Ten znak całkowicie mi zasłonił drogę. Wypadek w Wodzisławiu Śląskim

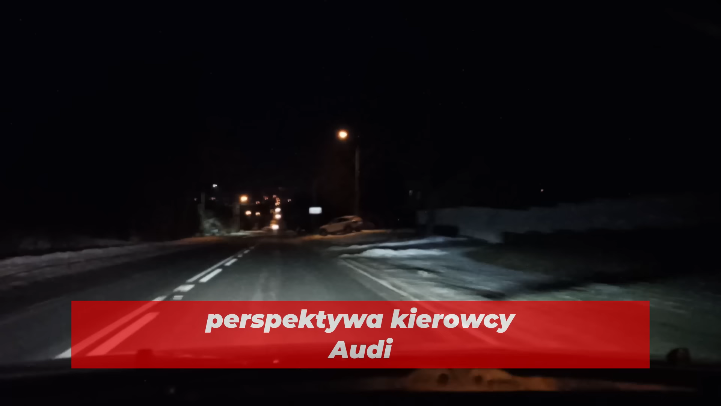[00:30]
Zawada, znak. Cały czas jest 90. No powiem szczerze, że ciężko tutaj jechać powoli.
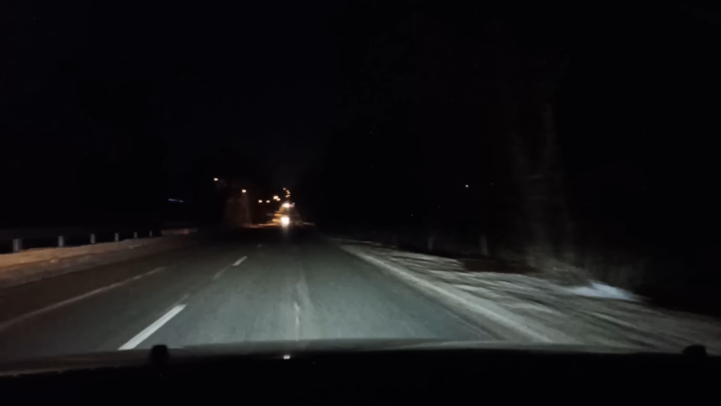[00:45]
Mam takie, no jadę te 80 i jadę naprawdę nie dotykając gazu, bo jest cały czas skórki, nie? Teraz delikatnie, teraz już jest płasko. Oto, tutaj jest obszar zabudowany, się zaczyna. 50 km. Jest dziura w naświetleniu.
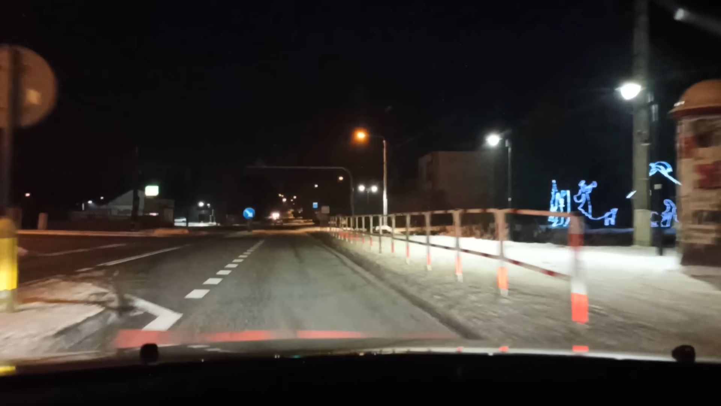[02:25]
Tak jest. Ten znak całkowicie mi zasłonił tą drogę. W momencie, którym zjechałem, no nie było nic widać.
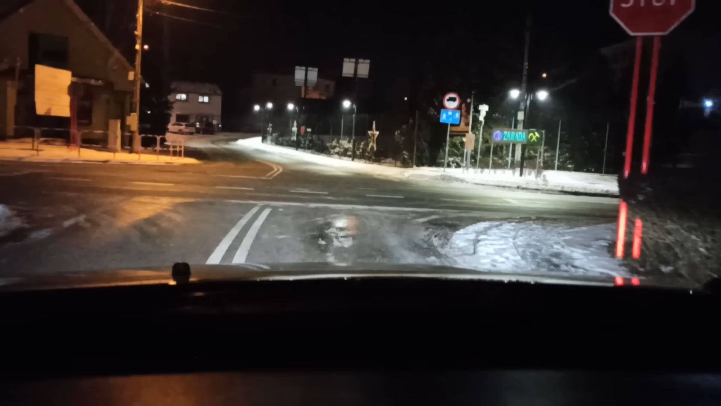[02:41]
Jeszcze raz sobie pojedziemy tak jak Peugeot jechał. Zaparkowaliśmy tutaj obok. Więc tu na obrotnie powrotno. Widzicie akurat. Ja absolutnie nie widzę chłopa. Z respektywy kamery pewnie jeszcze bardziej to było widać. Ale nie widzę totalnie chłopa.